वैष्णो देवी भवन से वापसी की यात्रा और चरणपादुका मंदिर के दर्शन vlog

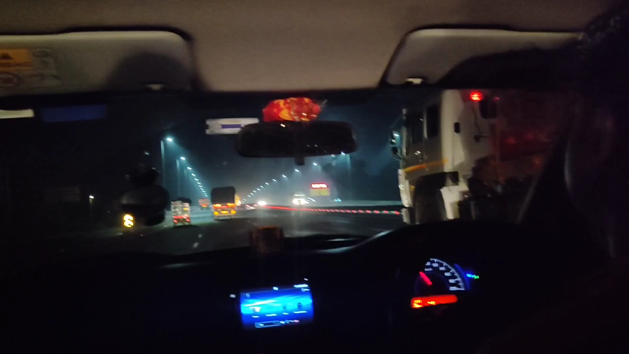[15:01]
तो इस रोड पर धाबे ही धाबे हैं और ये है मूर्थल गाइस और अब हम पहुंच चुके हैं मूर्थल में और कुछ दिर बाद पहुंच